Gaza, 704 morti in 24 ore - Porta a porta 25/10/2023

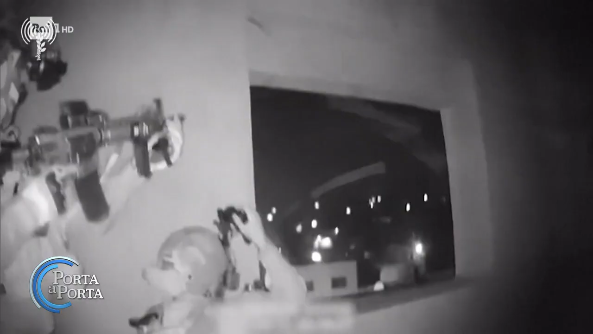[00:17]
Ieri sera, intorno alle 2 di notte, c'è stato uno scontro a fuoco proprio nel campo di Genilla.